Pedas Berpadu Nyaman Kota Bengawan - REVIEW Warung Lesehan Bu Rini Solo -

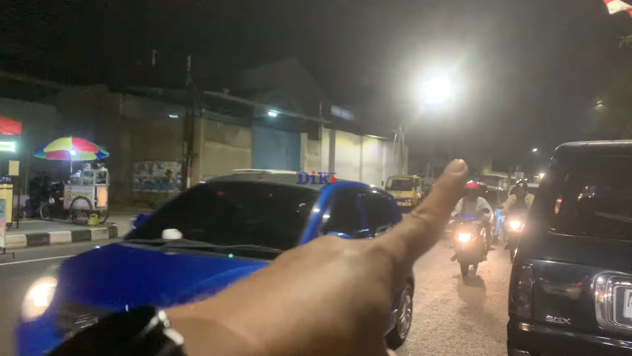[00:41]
ini nanti ke arah Kota Solo Atau ke arah Pasar Gede Untuk parkir, ini roda 2 di sini